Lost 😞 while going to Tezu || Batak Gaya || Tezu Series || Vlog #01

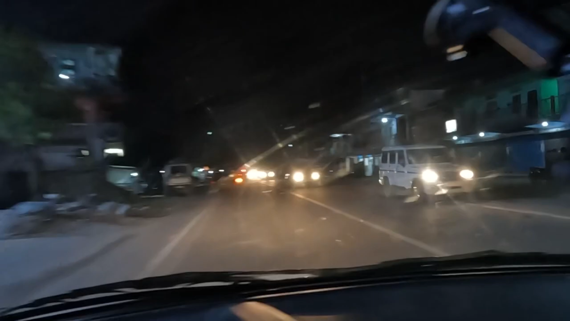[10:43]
सो गाइस, दिस इज पासीघाट, हम आ गए हैं पासीघाट। बैनक से हवा मर रही है।
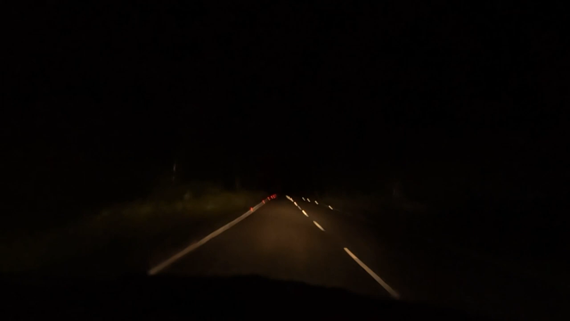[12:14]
दिवंग वैली लॉन्गेस्ट ब्रिज ना, ये लॉन्गेस्ट ब्रिज का रात का नज़ारा है और इसका दिन का नज़ारा मेरा नेक्स्ट ब्लॉग में देखने मिलेगा, वो है रोइंग ब्रिज।